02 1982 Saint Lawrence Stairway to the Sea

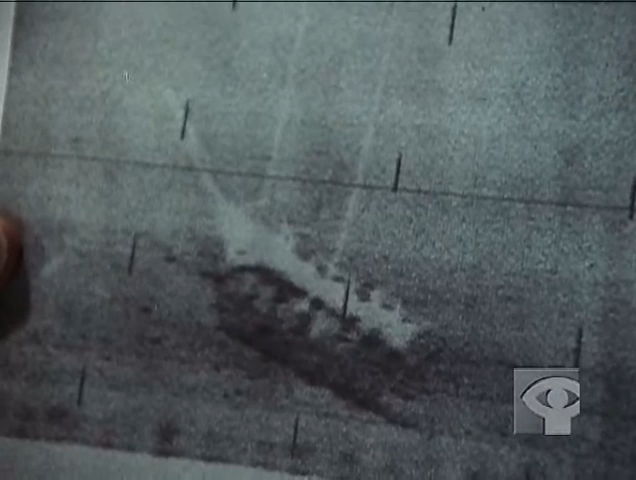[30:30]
Now, you have here a remarkable photograph taken by a side scan sonar. You can see the shadow of the wreck, and you have this,